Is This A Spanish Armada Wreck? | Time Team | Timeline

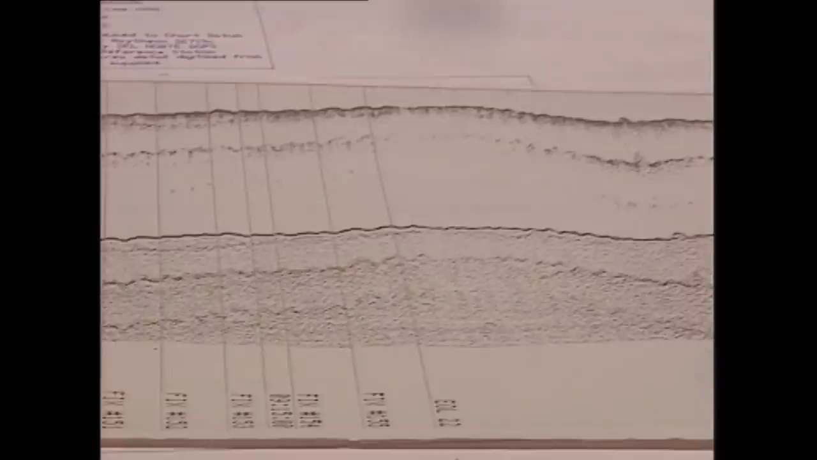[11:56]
It would show. Yeah. And nothing has come up within your wreck area site there.